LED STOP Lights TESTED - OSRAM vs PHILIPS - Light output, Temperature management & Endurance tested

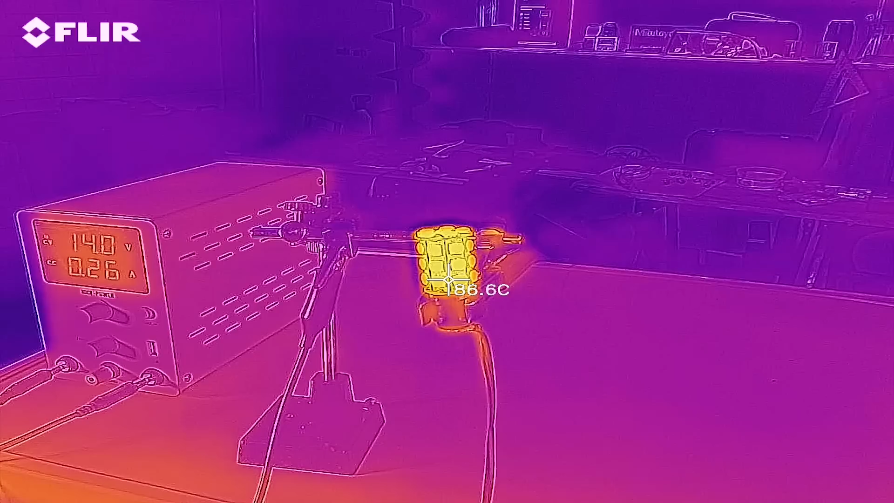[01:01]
followed by a temperature check using the thermal vision camera and of course an endurance test. Let's get started!
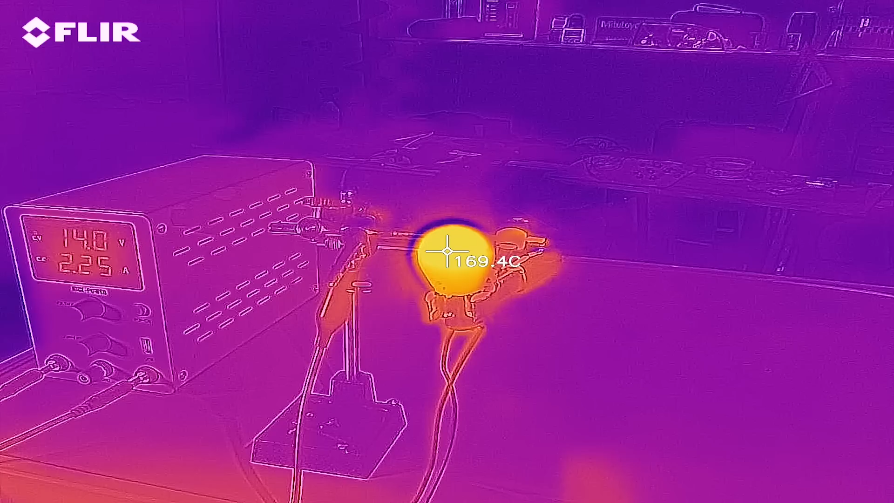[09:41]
On screen: spot 169.4°C
running at 14 volts. Now it's time for the LEDs, starting with A. Holy ****, 211 degrees Celsius. I don't even understand how the heck it's not melting or burning out.
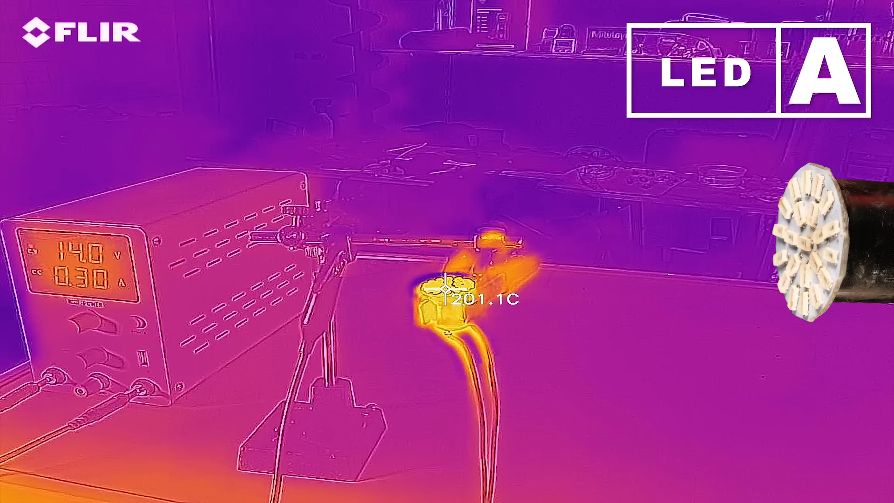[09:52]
Not even headlight bulbs get that hot, and this is tested in an open environment. Imagine having this bulb in your taillights on a very hot summer day. Let's see how the next one does.
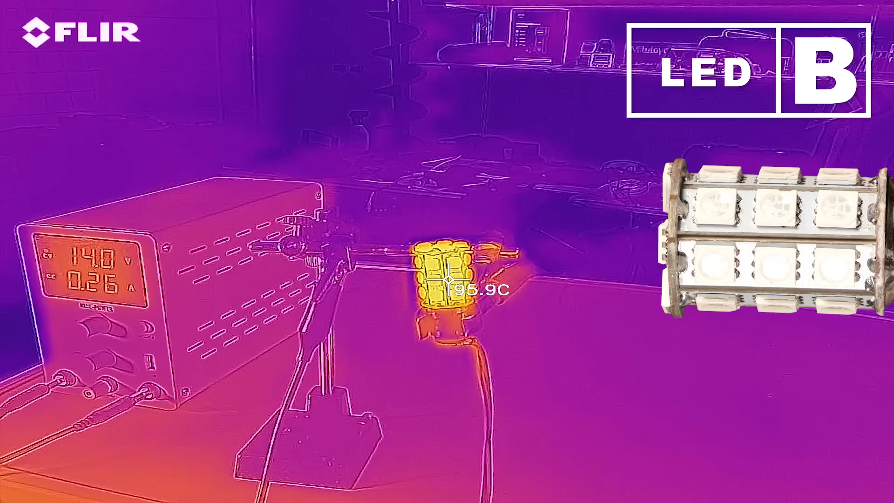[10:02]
95-96 Celsius, still a lot for an LED bulb.
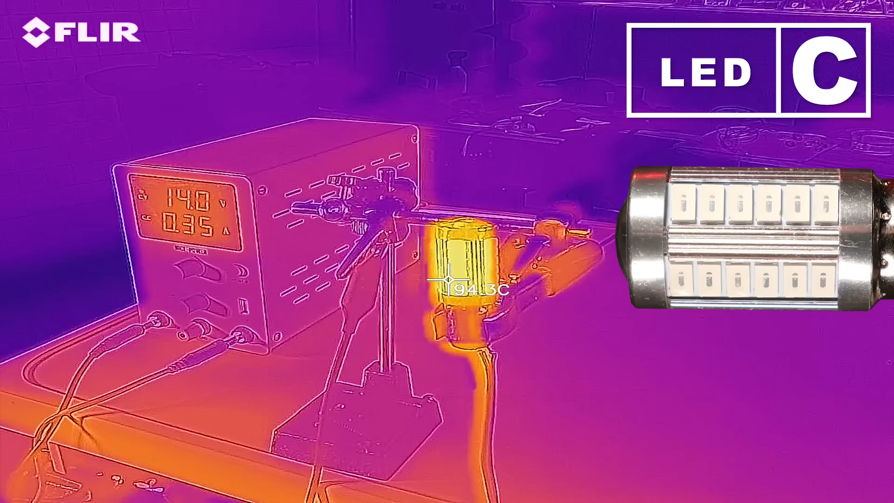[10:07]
Bulb C now, 94-95 Celsius seems to be the highest. Next, 180-181 maximum.
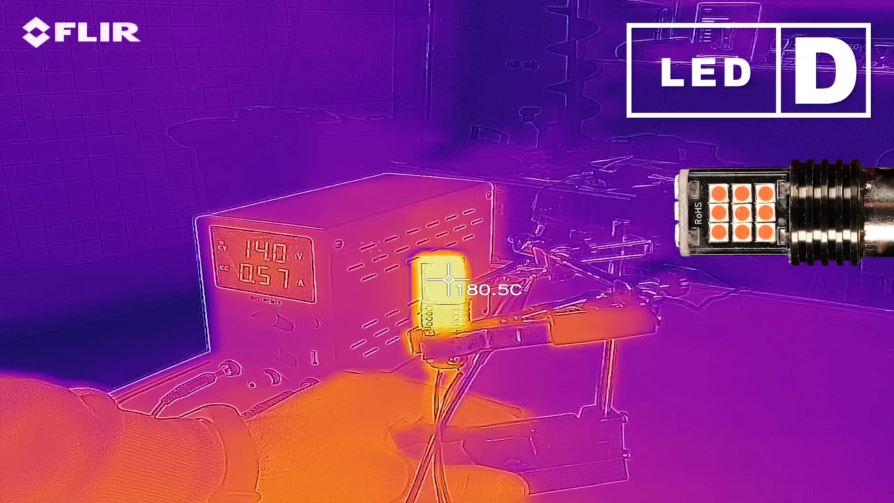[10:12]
Wow, didn't imagine that.
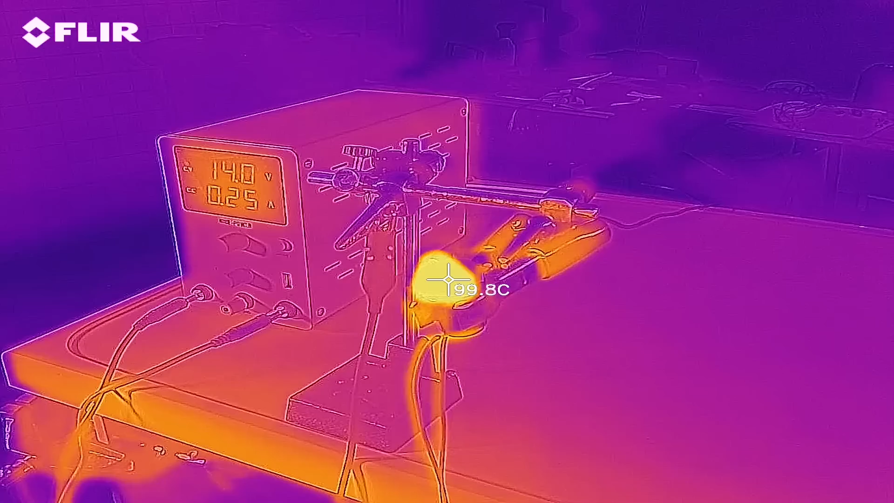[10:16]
On screen: spot 99.8°C
Next is bulb E, 103-107 max, still very hot.
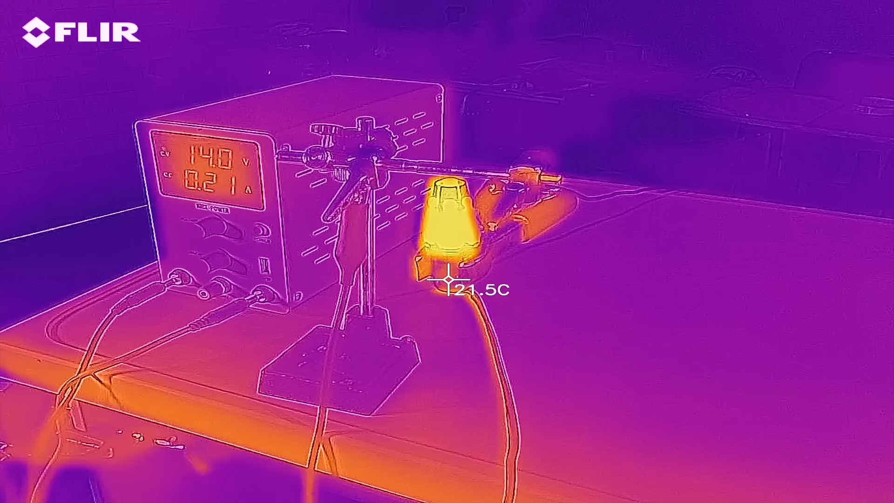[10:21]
The Christmas tree is next, bulb F. Wow, a very manageable 70-73 degrees Celsius.
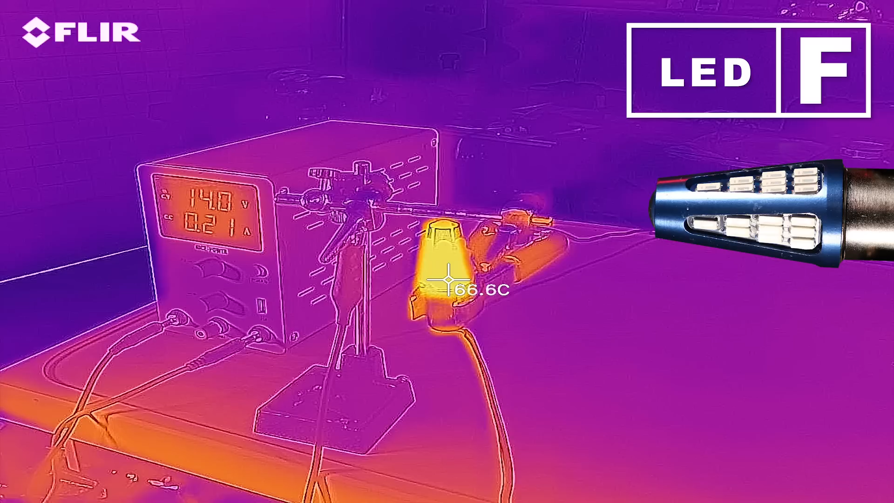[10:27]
The best yet, if you can say that. Bulb G now.
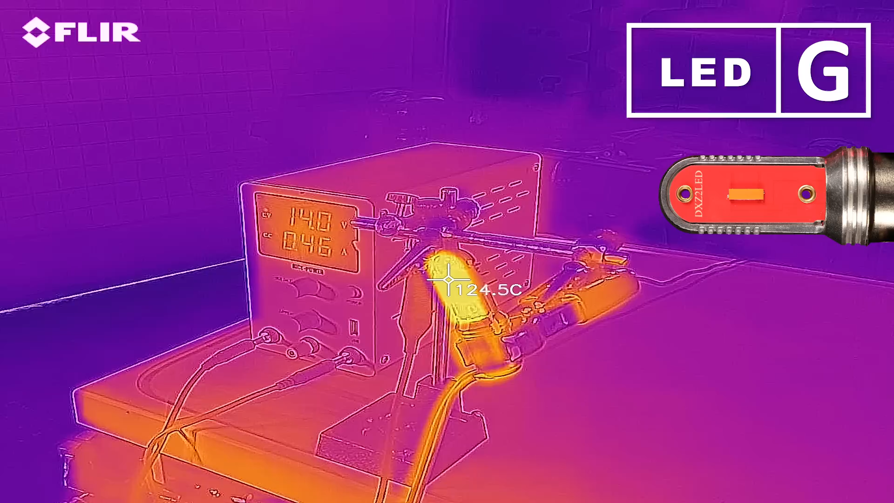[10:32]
On screen: spot 124.5°C
Yeah, 140-143, I expected this one to get hot. Now bulb H, the big one. 115-116 degrees. And this is the glass temperature on the outside.
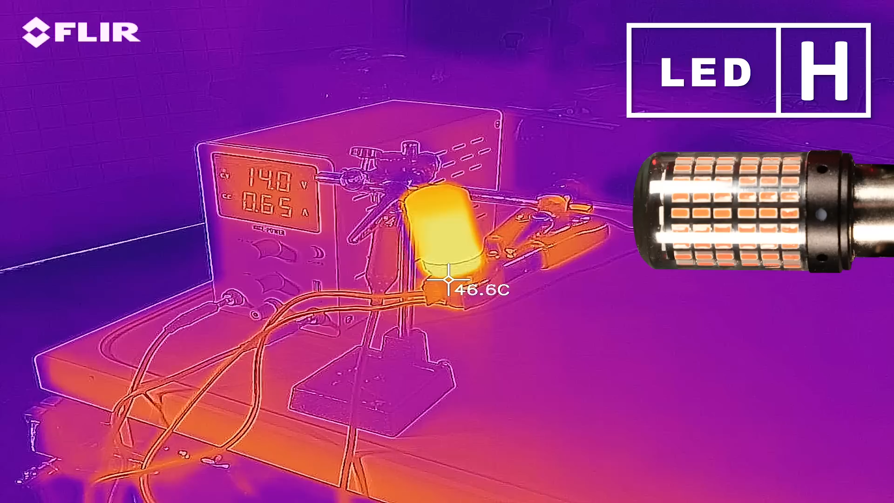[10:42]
On screen: spot 46.6°C
I imagine that inside it's getting much much hotter. Next is the Osram. 50-54 degrees max. Yeah, well, the difference is pretty obvious.
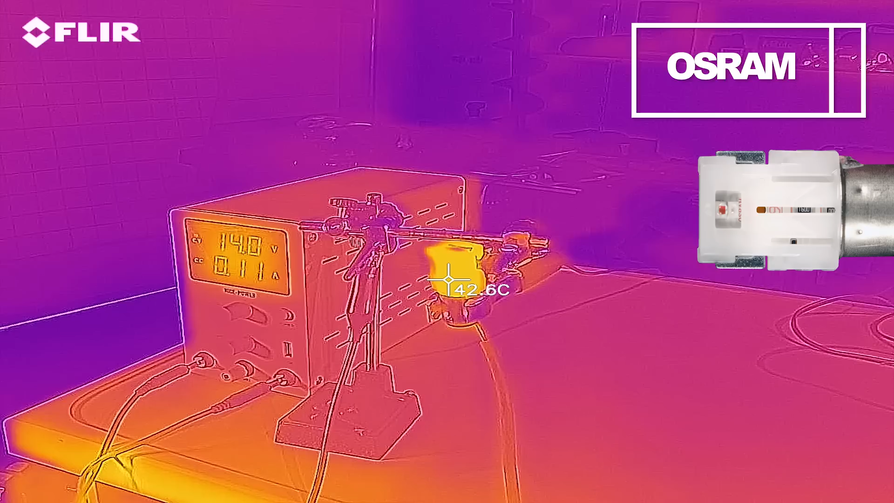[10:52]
It has the best results so far. And last is Philips. 59-60 degrees Celsius right on the LEDs. Again, a very good result compared to the Chinese bulbs.
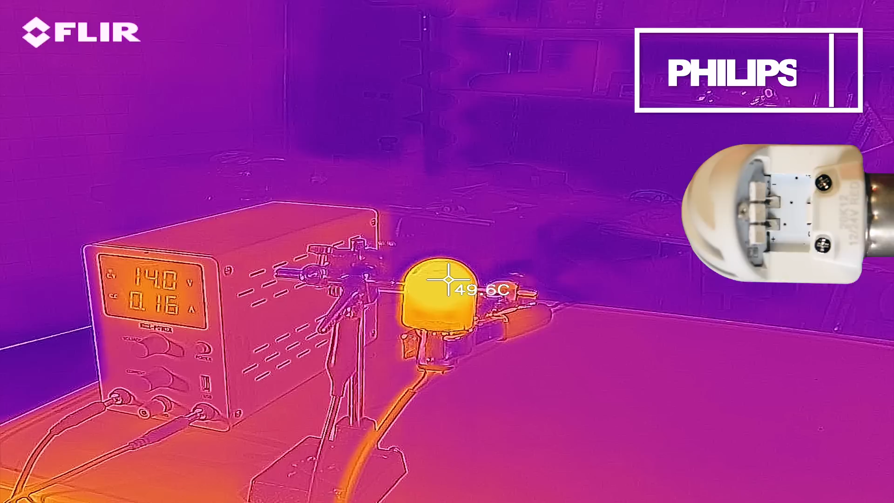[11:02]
Imagine having this bulb in your taillights on a very hot summer day.